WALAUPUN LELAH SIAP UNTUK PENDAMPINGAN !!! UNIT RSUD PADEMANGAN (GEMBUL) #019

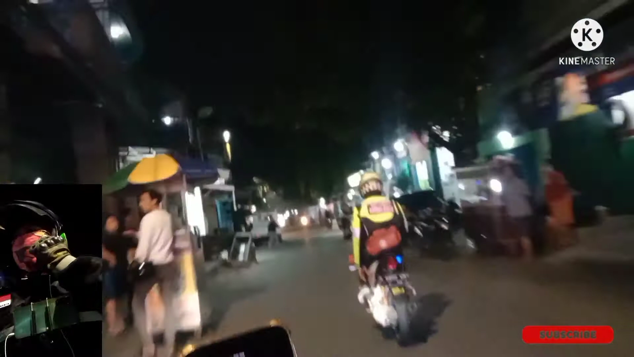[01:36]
Halo guys, bertemu lagi bersama gue Rekta di Reksa Mofiensi. Kesempatan kali ini gue lagi ngawal unit dari RSUD Pademangan. Ini tujuannya Rumah Sakit Islam di Cempaka Putih. Sekarang gue masih ada di Jalan Budi Mulia bareng teman gue, anggota gue, ini Bimo. Dan belakang gue ada waketum gue.
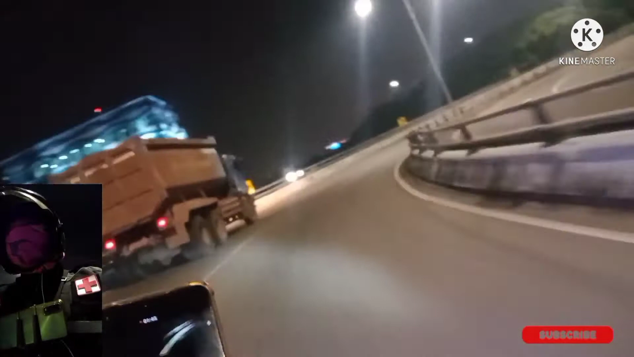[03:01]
Kita udah masuk di jalan di flyover Ancol Timur.
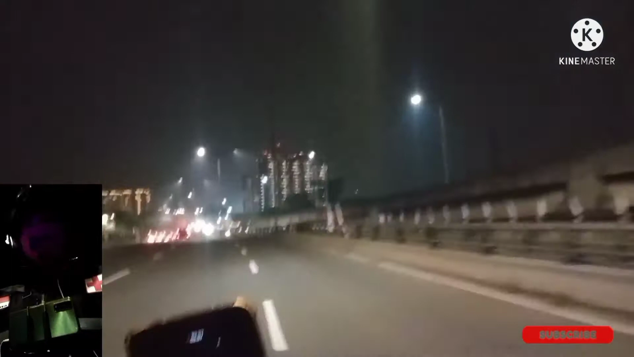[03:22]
Kalau lewat sini anginnya. Kalau di sini anginnya cukup lumayan kenceng sih ya. Tahu lah. Padahal gua enggak terlalu ngebut.
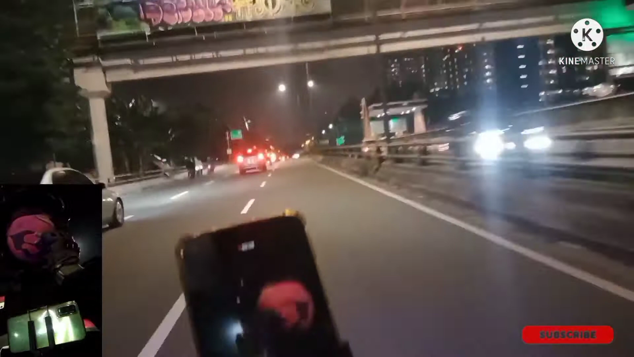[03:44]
Ini enggak sampai 70. Cuma 50-an. Tapi ya lumayan lah anginnya.
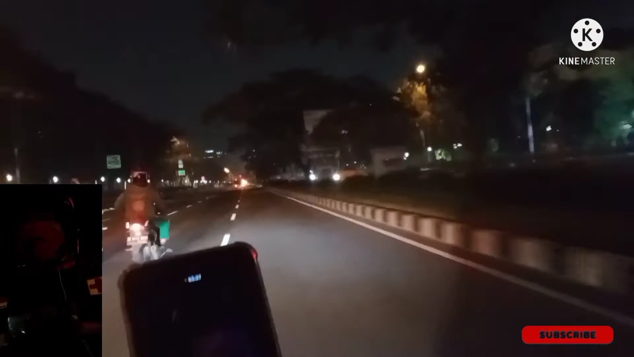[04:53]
Gua sini mau buat clear area dulu supaya ambulans bisa jalan lancar. Gua maju mundur. Nah, di dalam itu pasiennya.
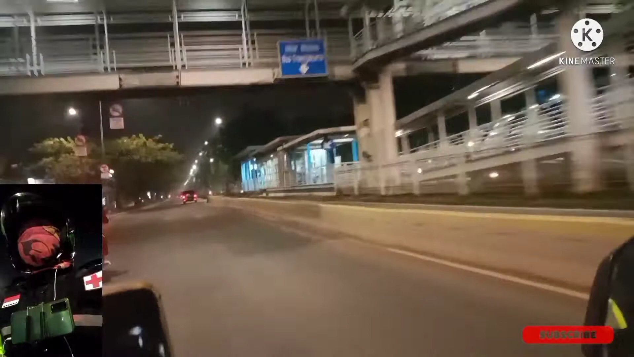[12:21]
Sekarang kita udah masuk di Legend Suprapto. Ya kurang lebih bentar lagi akan sampai di rumah sakit tujuan.
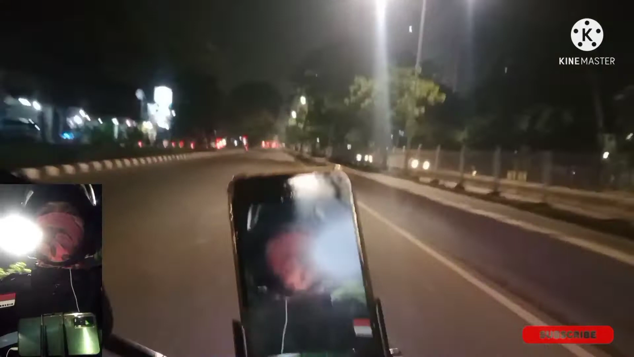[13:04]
Ini kita udah masuk di halte busway Rumah Sakit Islam. Putar balik, belok kiri sampai. Ya. Mohon maaf gue gak bisa banyak bicara karena tadi buru-buru.
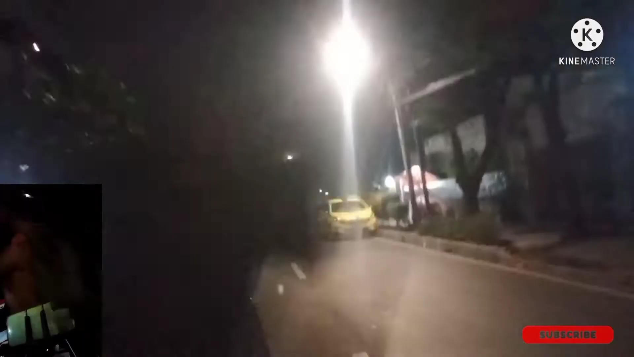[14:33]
Ini depannya udah IGD. Akhirnya kita sudah mendarat sempurna di Rumah Sakit Islam Jakarta.